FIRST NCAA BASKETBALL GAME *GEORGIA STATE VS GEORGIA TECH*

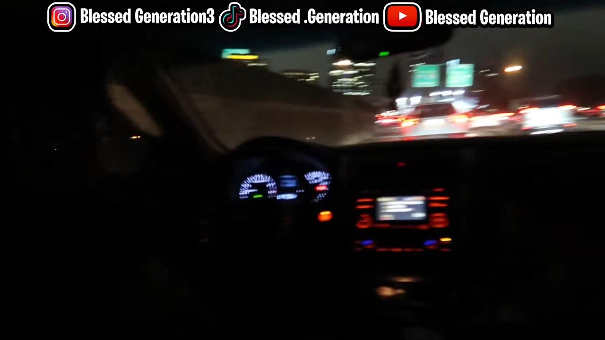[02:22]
Y'all see where we at, man. We at Atlanta. We close to the game area.